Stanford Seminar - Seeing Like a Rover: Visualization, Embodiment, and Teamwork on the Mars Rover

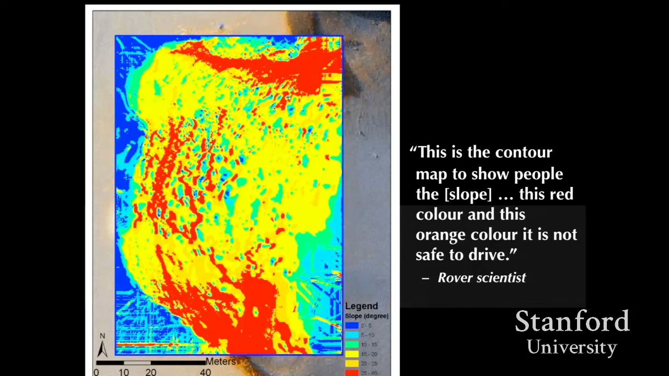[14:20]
It was really about where it was safe to drive or where it was not safe to drive. So this is kind of the rover's eye view of what that crater would be like. It certainly does represent scientific values, but the values that are really important are the degrees of slope that are going to trip up the robot.